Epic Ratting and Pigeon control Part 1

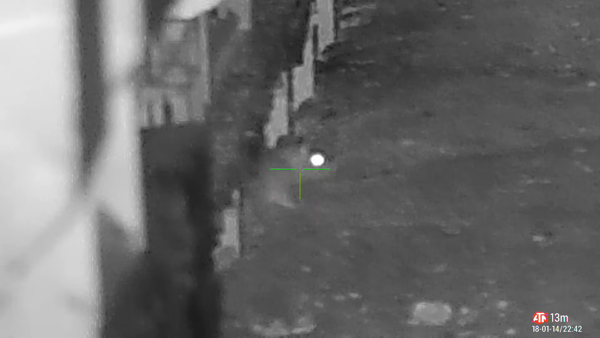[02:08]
I'm not 100% sure, but I think this was a double.
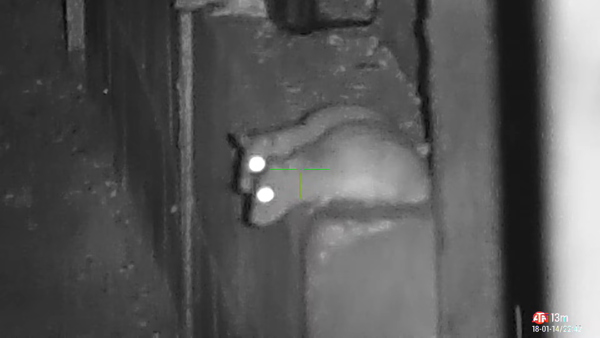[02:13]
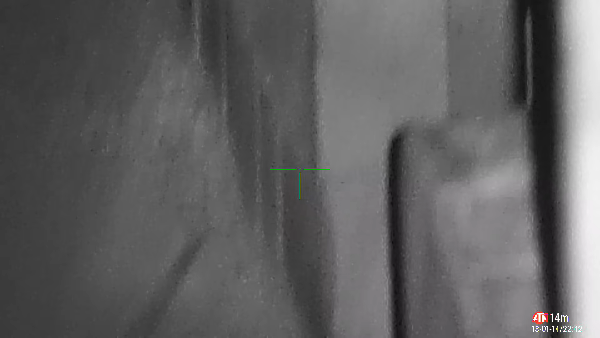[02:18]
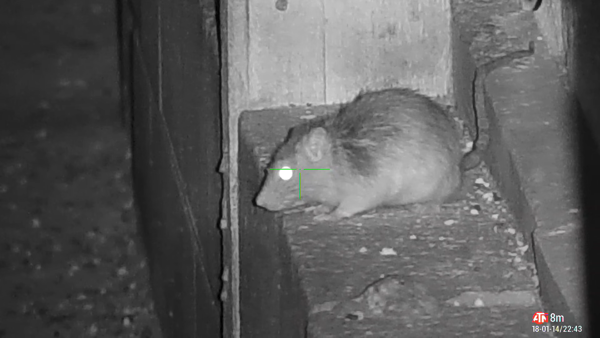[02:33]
This guy at 8 meters was up close and personal.
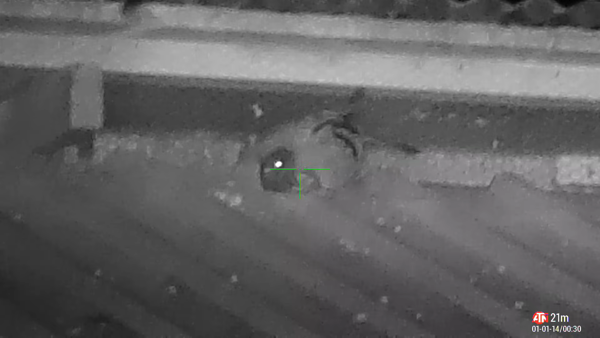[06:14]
This pellet was a solid smack to the chest. I didn't even get a flap of the wings out of this bird.
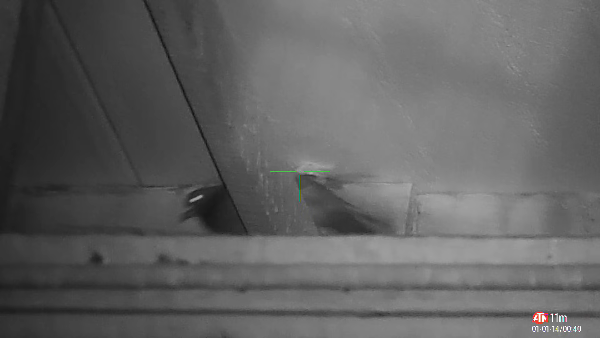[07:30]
This one was a nice little profile headshot.
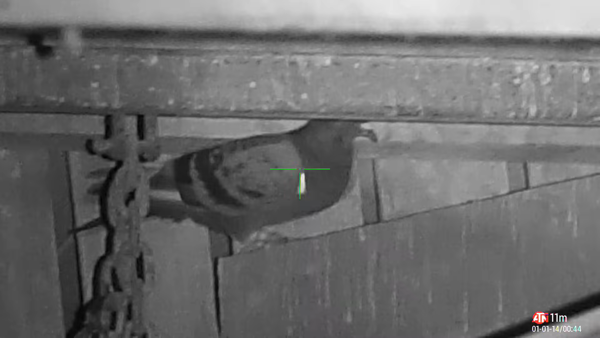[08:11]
This was the only cat shot for the night.
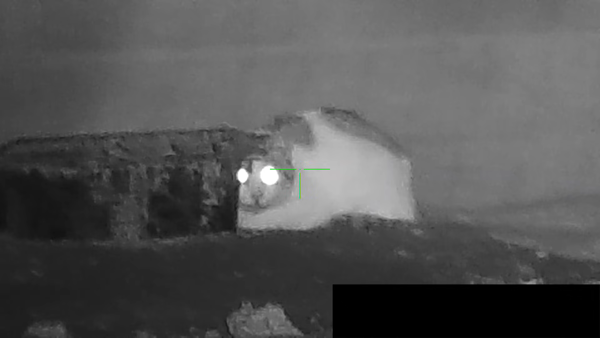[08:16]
The first shot was straight to the head.
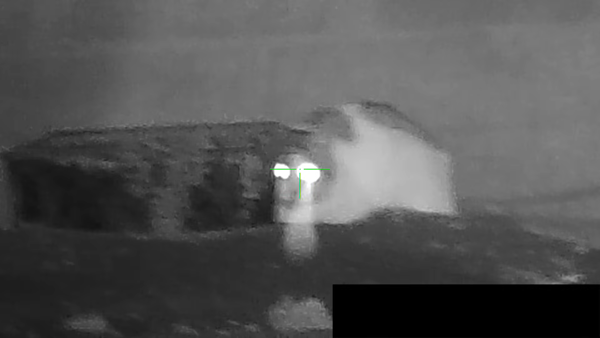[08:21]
It didn't take the cat down straight away, so a second follow-up shot was needed.